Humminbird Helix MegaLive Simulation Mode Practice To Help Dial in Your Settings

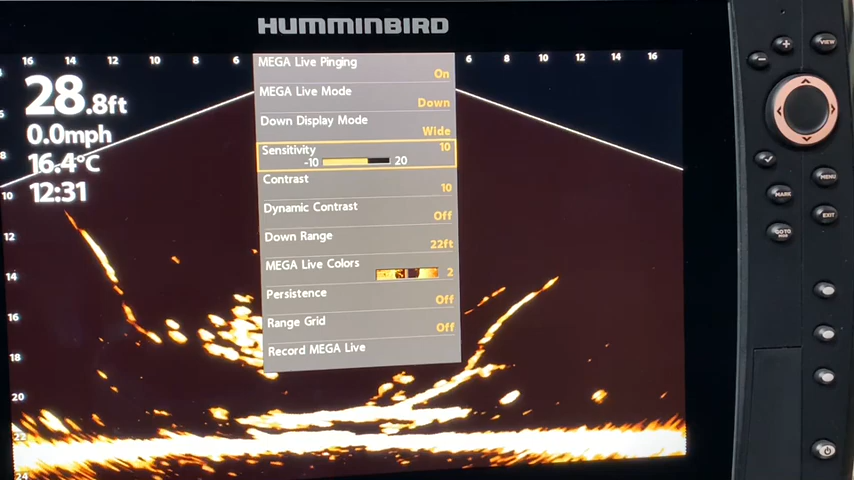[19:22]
On screen: depth 28.8 ft, water 16.4°C, speed 0.0 mph
you can increase the sensitivity to show weaker returns. And when you are in muddy or murky water, you will decrease the sensitivity. Dynamic contrast is designed to automatically enhance the contrast of the selected color palette.
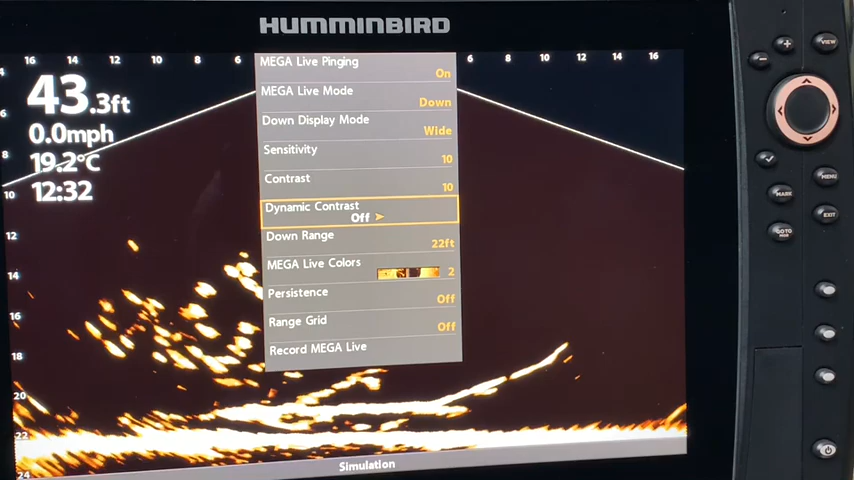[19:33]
On screen: depth 43.3 ft, water 19.2°C, speed 0.0 mph
If dynamic contrast is turned on, the contrast will be automatically adjusted. Here are your options for dynamic contrast. Right now it is off. And I have option one. And when I was out on the water in the brief time, I kind of settled on option one versus option two.
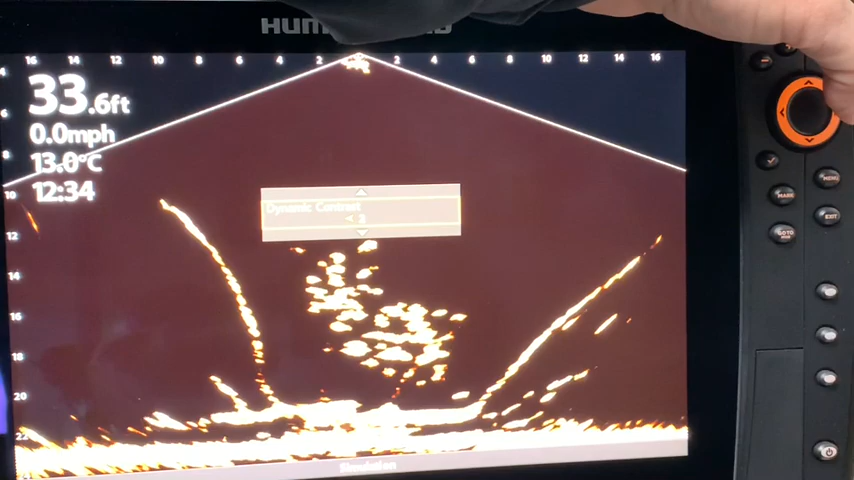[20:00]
On screen: depth 33.6 ft, water 13.0°C, speed 0.0 mph
And again, it was a different set of circumstances. I mean, both look pretty good there. So there will be some automatic adjustment based on the color palette.
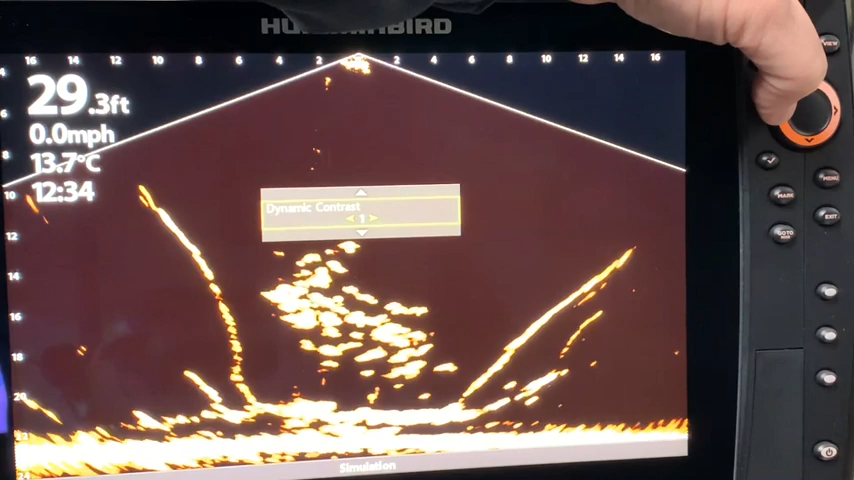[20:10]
On screen: depth 29.3 ft, water 13.7°C, speed 0.0 mph
And there's one. And there is dynamic contrast off. So not a lot of clear difference there, but definitely on the water, you may be able to take your dynamic contrast and turn it off. And looking back in hindsight, that is something that I wish I'd played with a little bit more in my brief time on the water where I turned my dynamic contrast off so that when I was playing with the contrast that I could dial it in and fine tune it as much as I possibly could.
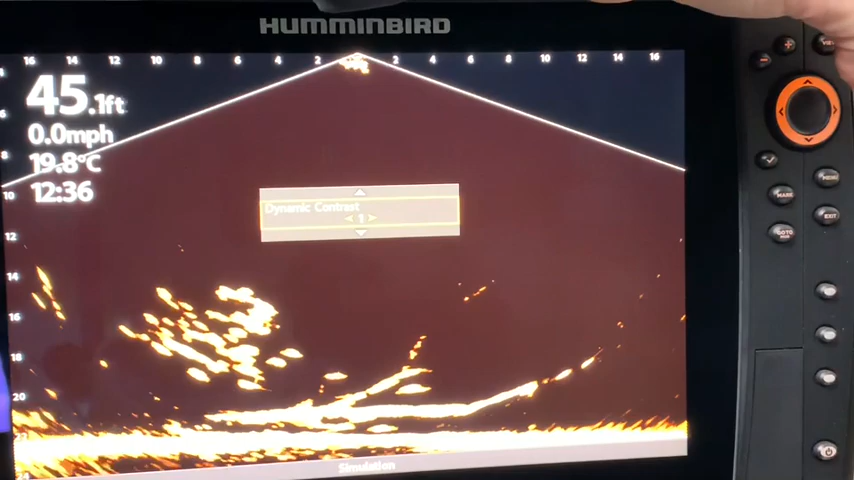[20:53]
On screen: depth 45.1 ft, water 19.8°C, speed 0.0 mph
So that's something I will definitely try the next time I'm on the water. The dynamic contrast is currently turned off. So when I go to one, that is the dynamic contrast is turned on to setting one and turned on to setting two. So that is off and on
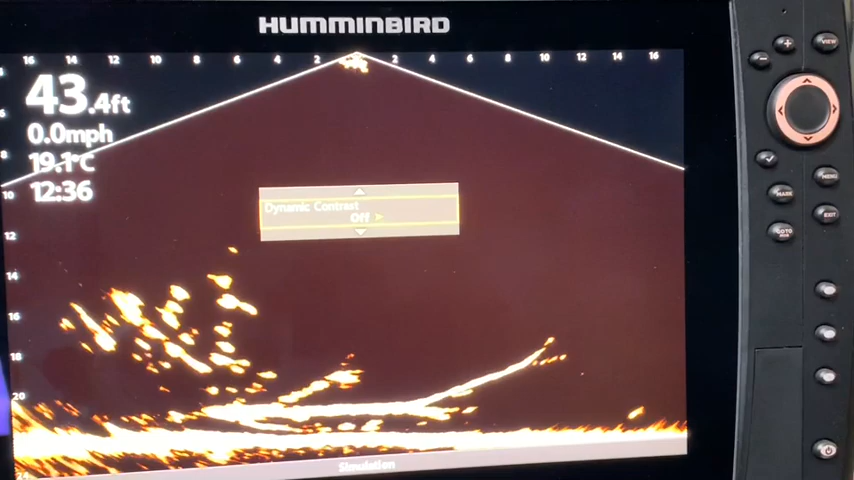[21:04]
On screen: depth 43.4 ft, water 19.1°C, speed 0.0 mph
has a choice of setting one or two. The downrange is set at 22 feet in simulation mode.
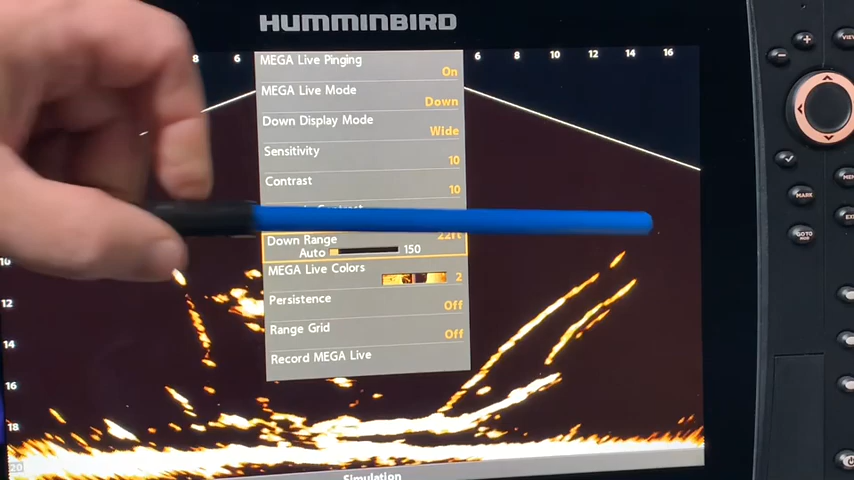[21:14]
And you can see, let's just exit out of that. You can see it's a nice full picture. If we go back into it and we went to auto.
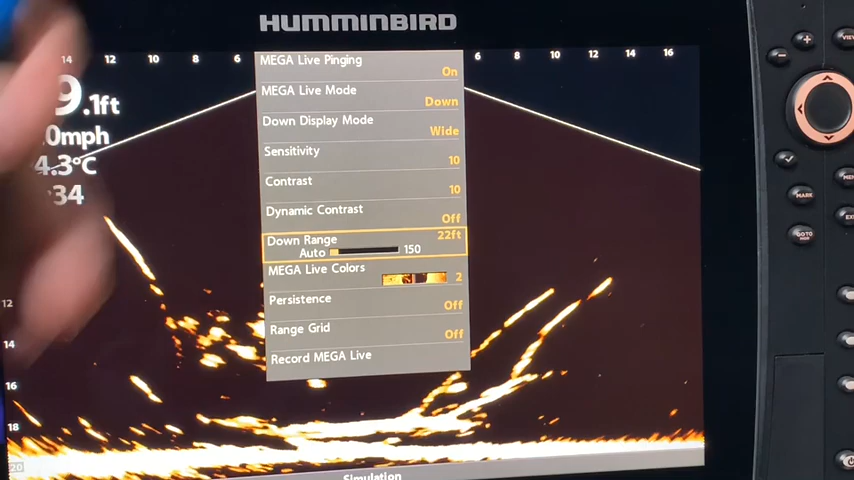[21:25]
So let's go all the way to auto.
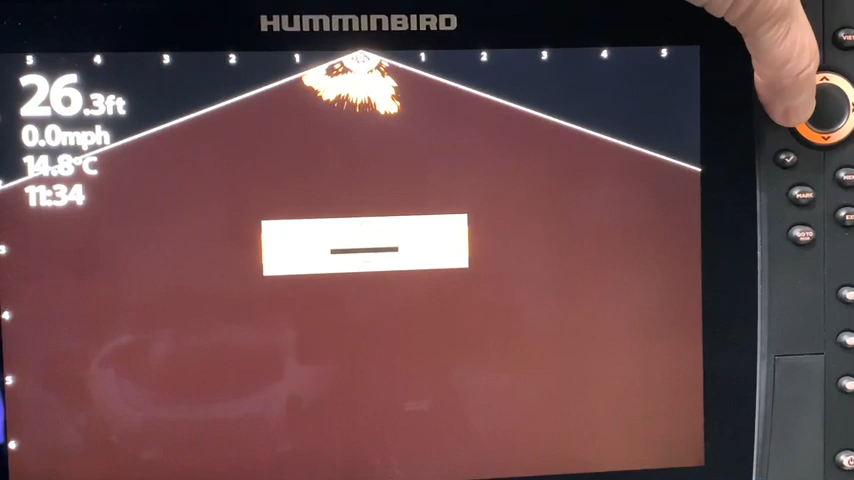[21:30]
On screen: depth 26.3 ft, water 14.8°C, speed 0.0 mph
You can see that it is preset at roughly about 30 feet here and it's not a very detailed picture. In order to dial that in, you have to get out of auto and set it to a range that is just slightly deeper than the actual depth.
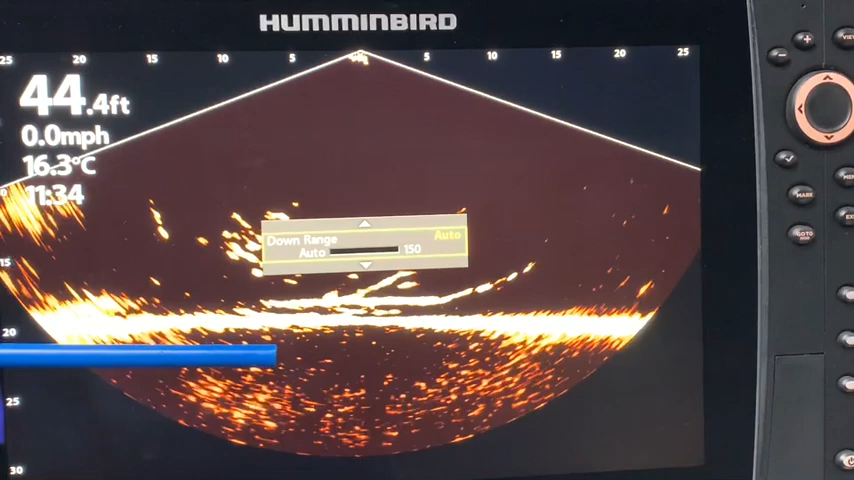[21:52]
On screen: depth 44.4 ft, water 16.3°C, speed 0.0 mph
And you can see it looks like it's 20 feet here. So by setting it at 22 feet, that would be just right. And that's why they set it there. So it really does help you dial it in. So let's go back to 22 feet.
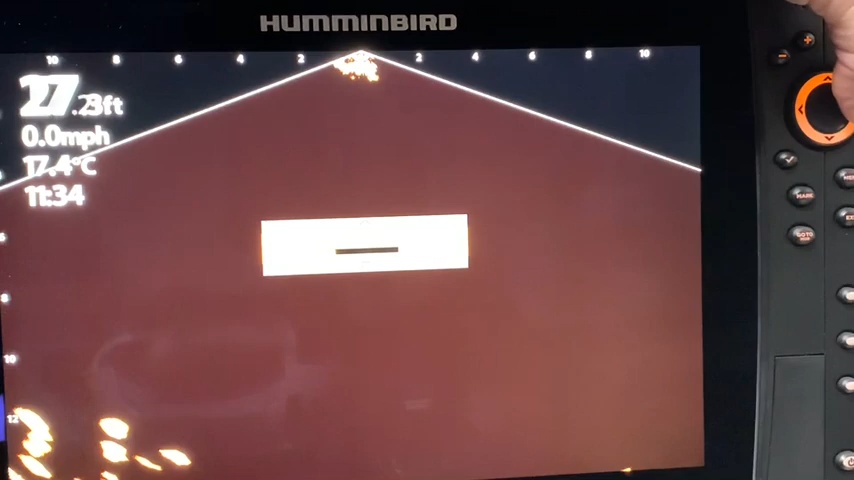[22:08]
On screen: water 17.4°C, speed 0.0 mph
And you can see the bottom. If I'm at 17 feet,
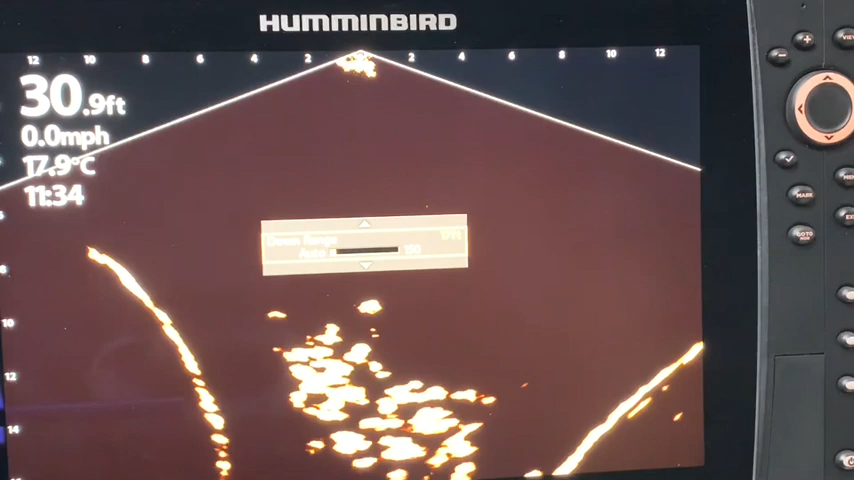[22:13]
On screen: depth 30.9 ft, water 17.9°C, speed 0.0 mph
and I know some people lose the bottom on their sonars and it's because they've gone off of auto and they haven't adjusted it. And remember, you have to be slightly deeper than the bottom. So at 22 feet, the bottom's at 20 feet. We're slightly deeper and we exit out and we get a really nice big full picture.
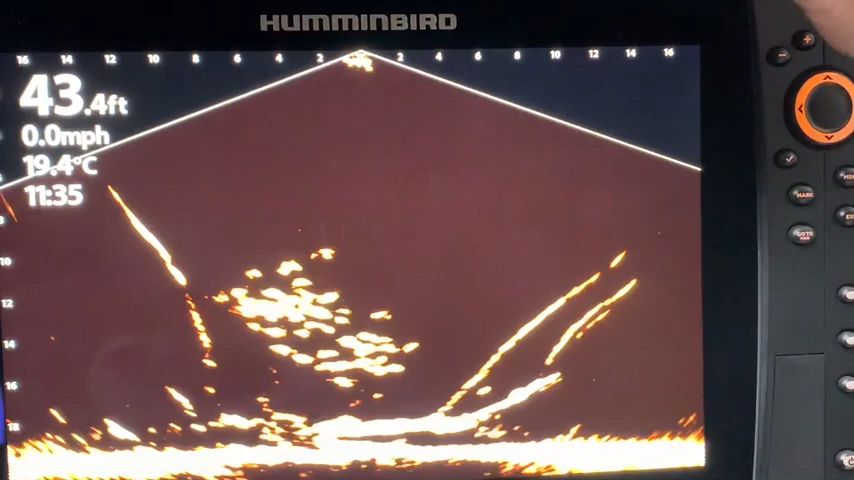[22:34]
On screen: depth 43.4 ft, water 19.4°C, speed 0.0 mph
If we had our setting deeper, let's say about 50 feet.
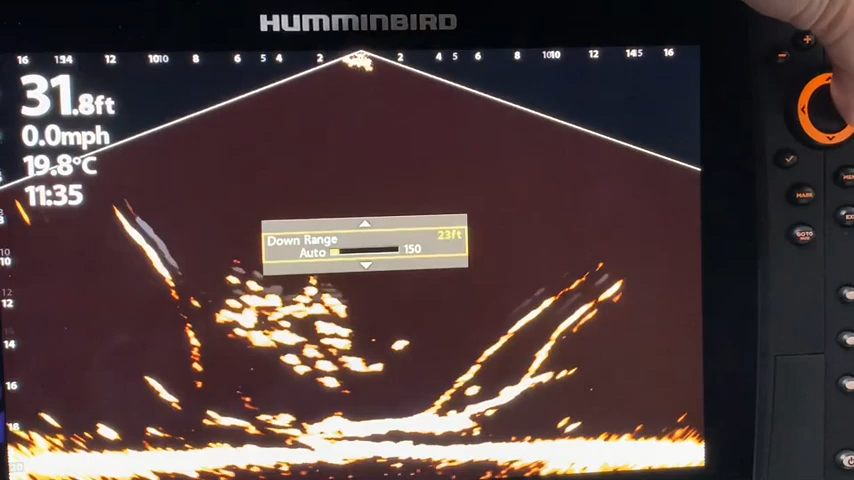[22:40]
On screen: depth 31.8 ft, water 19.8°C, speed 0.0 mph
And there at 50 feet, you can see that we have a tiny picture.
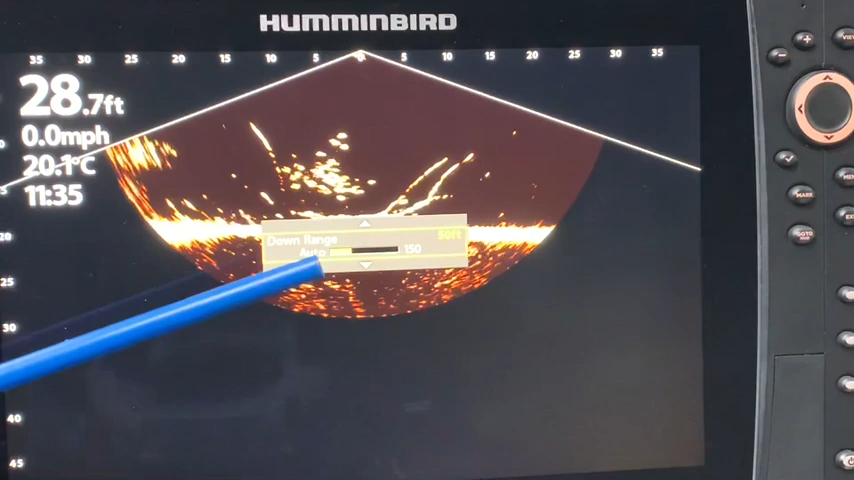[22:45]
On screen: depth 28.7 ft, water 20.1°C, speed 0.0 mph
Now, obviously in simulation mode, they don't have the full range here, but you get the idea.
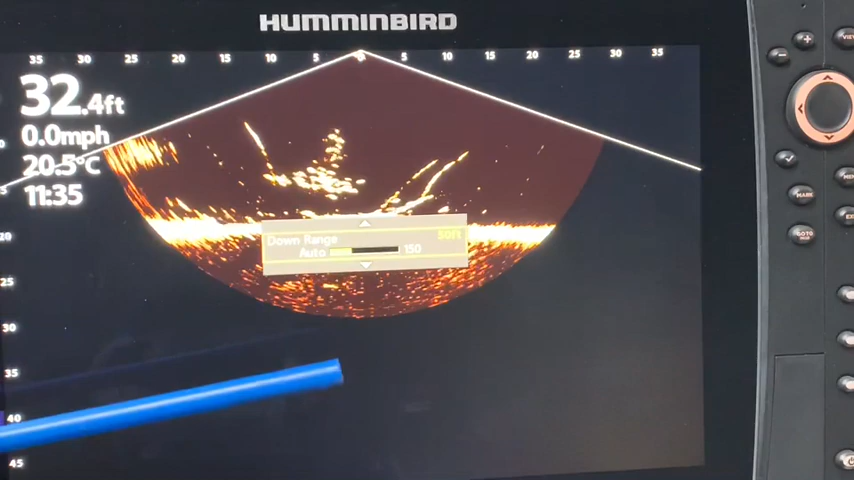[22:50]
On screen: depth 32.4 ft, water 20.5°C, speed 0.0 mph
It would be a very small picture.
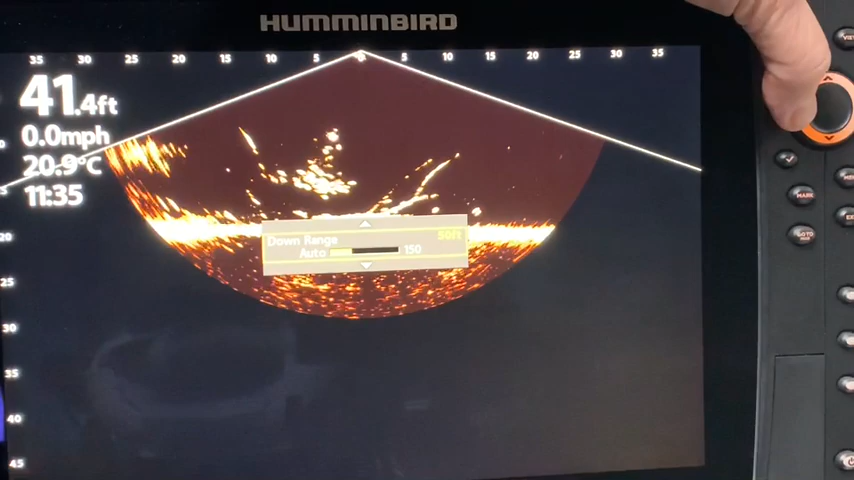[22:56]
On screen: depth 41.4 ft, water 20.9°C, speed 0.0 mph
So by, once again, going slightly deeper than the bottom,
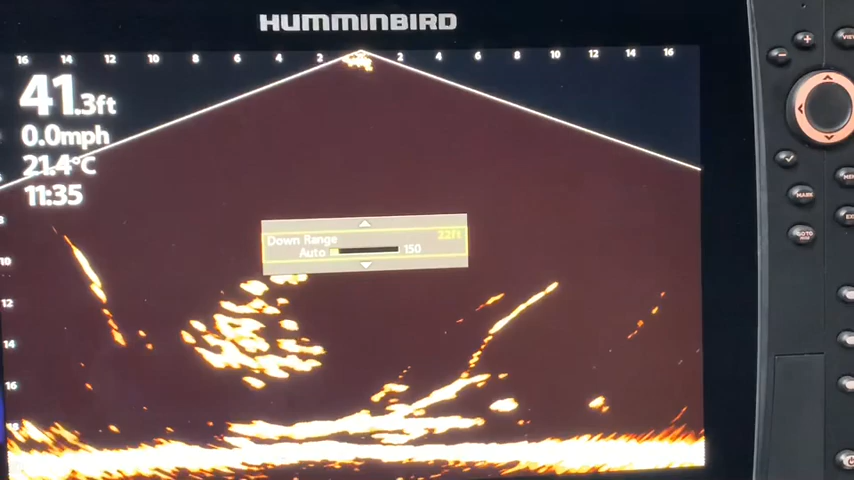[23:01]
On screen: depth 41.3 ft, water 21.4°C, speed 0.0 mph
that is going to help you get the best possible picture and obviously improve the quality by giving you a nice big full image.